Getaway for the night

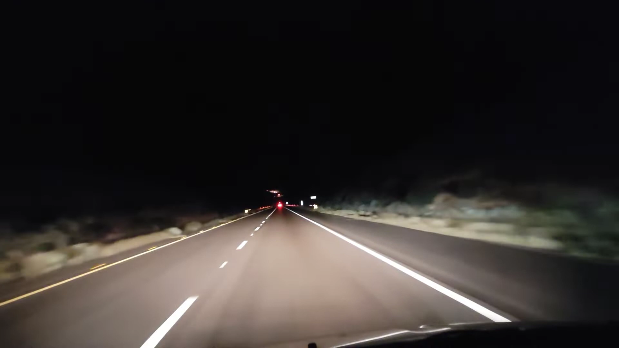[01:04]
this is the first time we're out here this early driving oh no we're still at eight o'clock i can't really say very good at night so my daughter is my extra eyes on the road so yeah we'll film again when the sun comes up we're going up black canyon freeway right now excuse me